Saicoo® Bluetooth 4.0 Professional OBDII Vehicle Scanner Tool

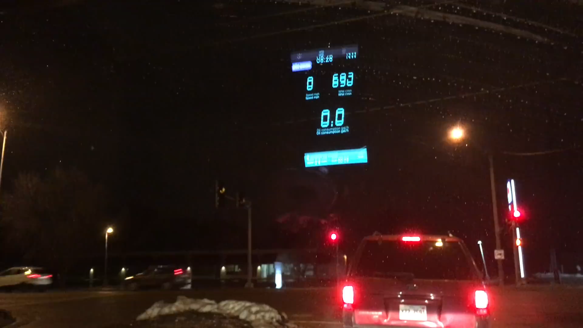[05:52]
I can see what my RPMs are. I can see my speed, my oil consumption. You'll see, I'm going to speed up right now. And you can see that this will catch up in a second. Let's see, let it go.
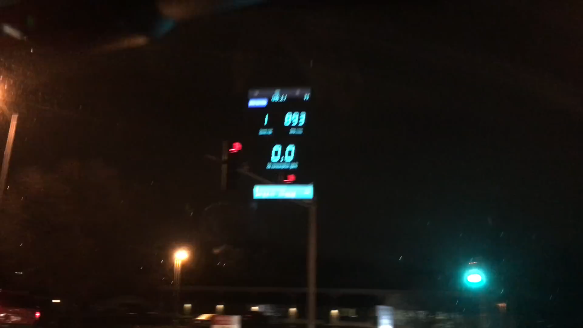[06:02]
So they're starting to update. And as I'm driving, it's actually, I'm capturing all this information. And it's using that, that mirroring effect that I showed you.
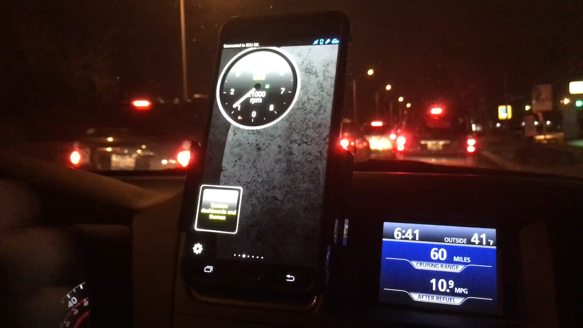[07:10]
So this is showing, I'm actually almost at a, at a complete stop. But it's showing the rev of my engine as I move over. There are all these different type of monitors. I'm getting a little message here that says it's connected to the ECU and that everything is okay.